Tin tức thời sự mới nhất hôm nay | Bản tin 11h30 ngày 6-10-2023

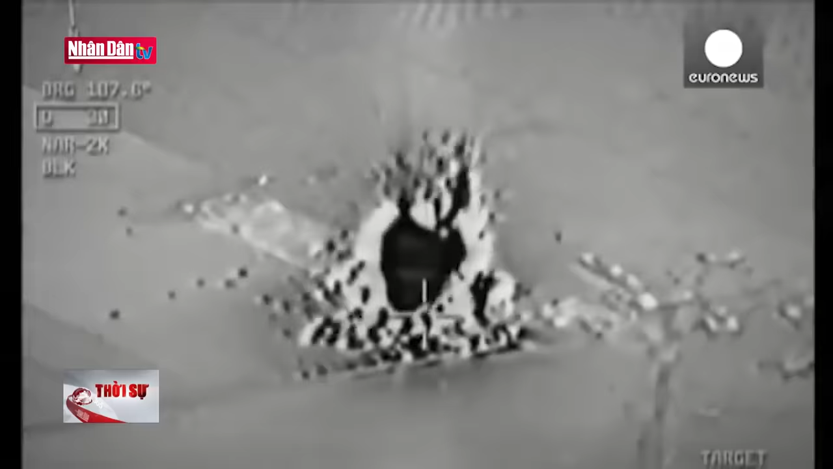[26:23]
miền Bắc Syri Các mục tiêu bị phá hủy trong đợt không kích có một số giếng dầu kho chứa nhiên liệu, thầm vũ khí và nơi ẩn náo của các tay súng